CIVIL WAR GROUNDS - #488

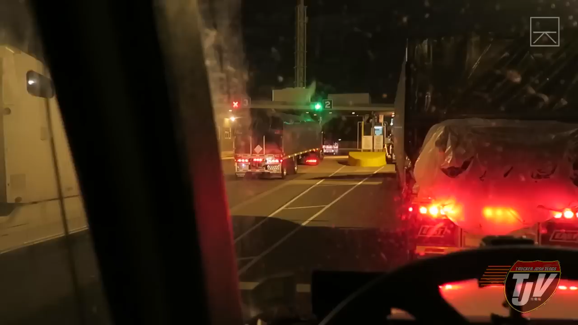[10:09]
So they got what, 5 lanes here, but they only got 2 of them open tonight. I guess it's not that busy for them. But Just on the other side of that line is Canada. You ready to go back to Canada, Diesel? I'm ready, man. I was born ready, man. Let's do it.